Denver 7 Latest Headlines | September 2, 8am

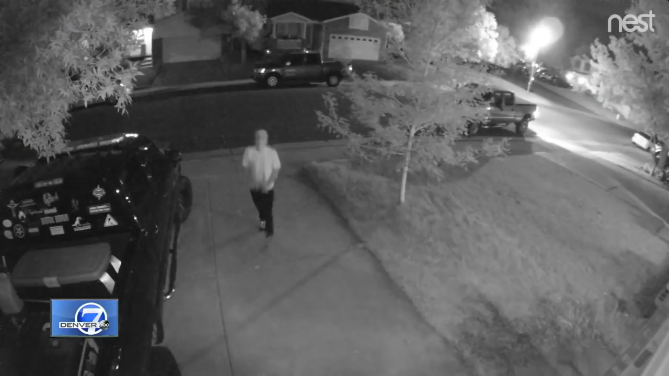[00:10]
are looking into a string of car thefts in a neighborhood off I-70 four cars have been stolen in the past month within a mile of Espana way police say the suspects have
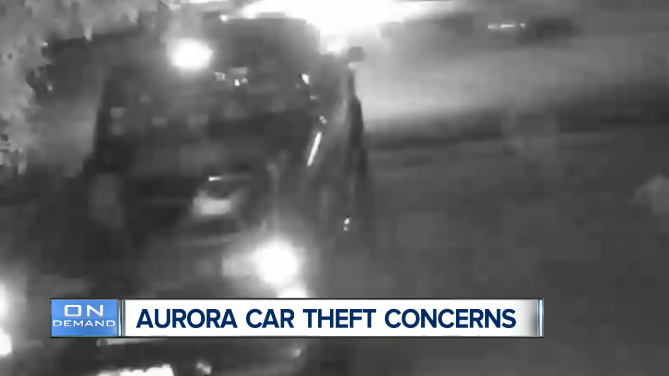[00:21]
not been arrested at this time at least one of those cars has been recovered dozens of people gathered to remember the lives of Shannon Bella